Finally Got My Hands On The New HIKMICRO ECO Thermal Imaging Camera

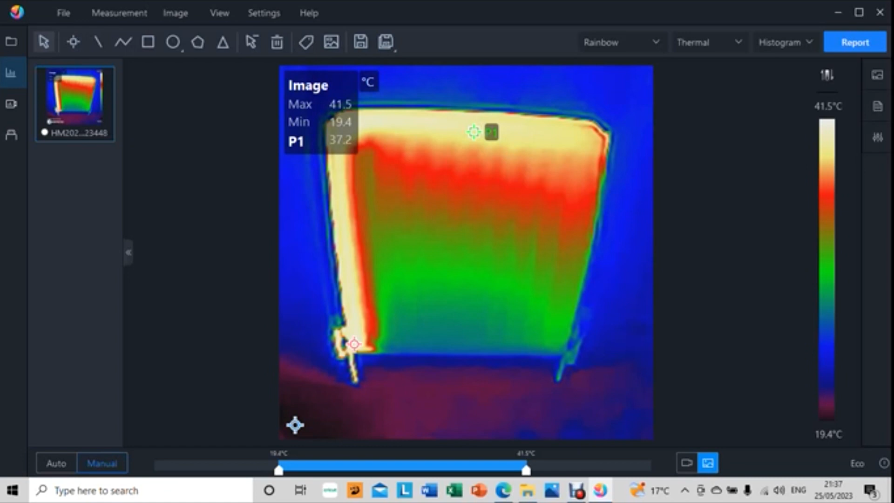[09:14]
On screen: max 41.5°C, min 19.4°C
It will drag across the pictures onto the software and you can analyse them basically.
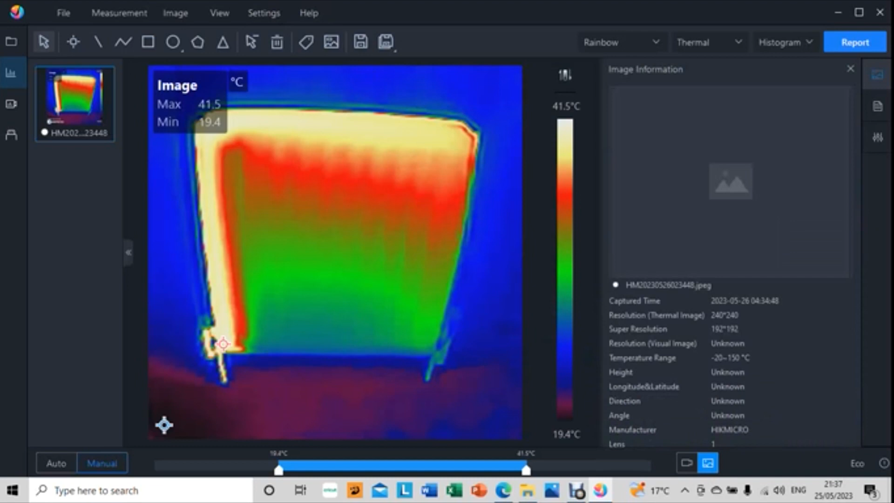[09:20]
On screen: max 41.5°C, min 19.4°C, scale top 41.5°C, scale bottom 19.4°C
Using the tools at the top, you can select different bits of the image and you can measure different temperatures.
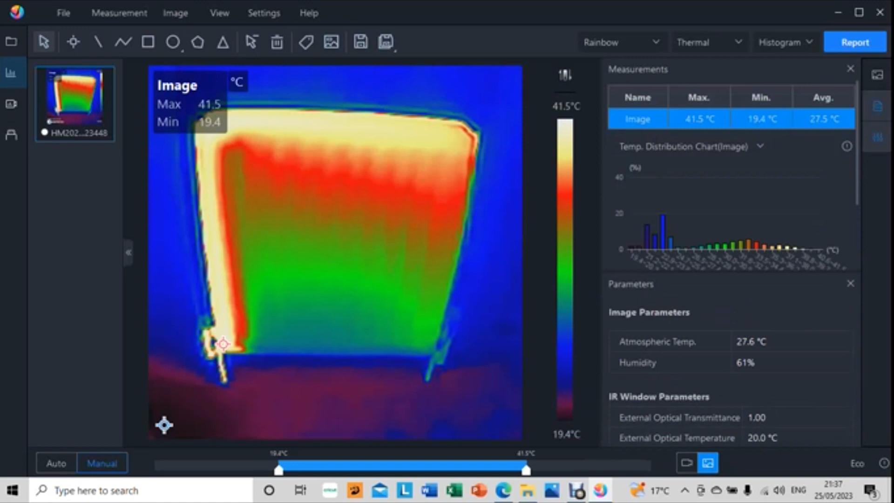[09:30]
On screen: max 41.5°C, min 19.4°C, scale top 41.5°C, scale bottom 19.4°C
On there, it's going to pull over all the measurements you've took on from the picture, all the image information and also all the parameters. It also, if you did want to change the colour of the picture, it's not too late, you can do it in the software.
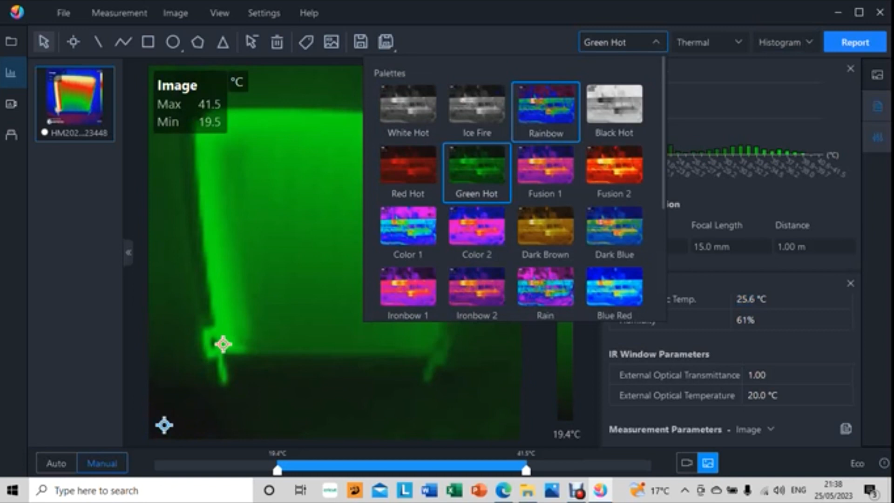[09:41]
On screen: max 41.5°C, min 19.5°C
You can just click this button at the top and you can change the colour just like you
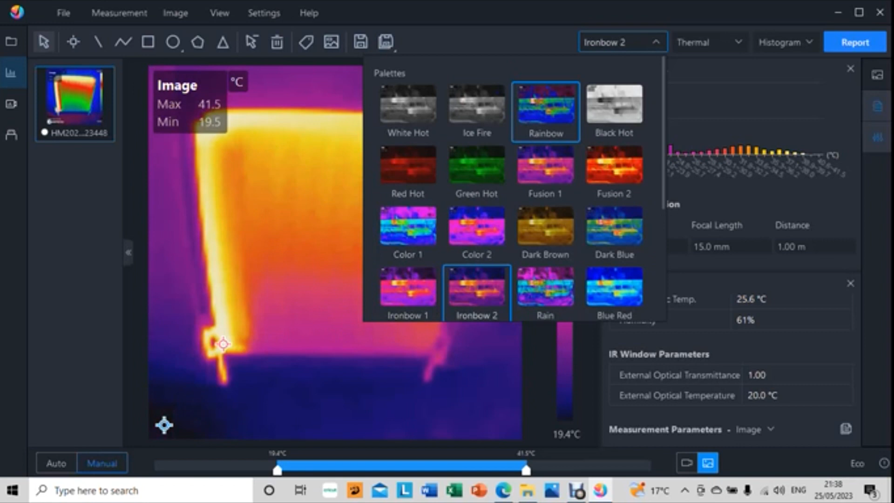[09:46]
On screen: max 41.5°C, min 19.5°C, scale bottom 19.4°C
do on the device itself.
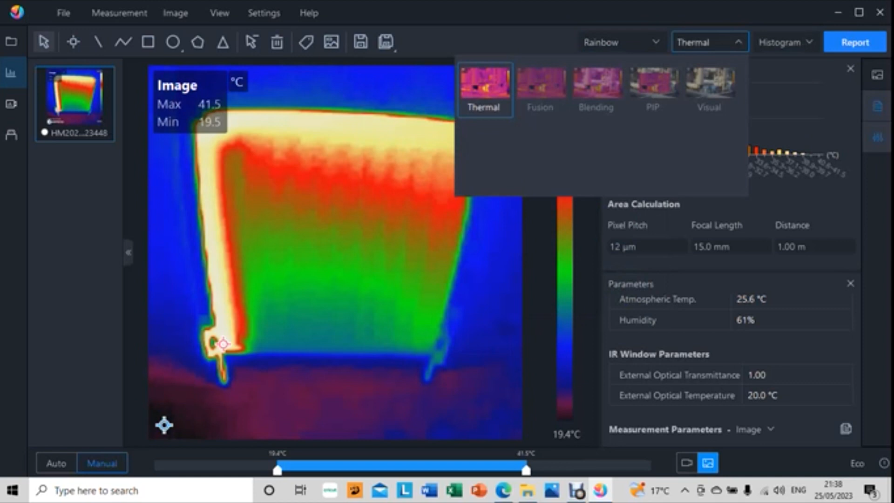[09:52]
On screen: max 41.5°C, min 19.5°C
So on the top right hand corner, you can see there is a report button. So if you click that, it's going to generate a report. I think this is great if you're in a special commercial side and use it on a commercial property.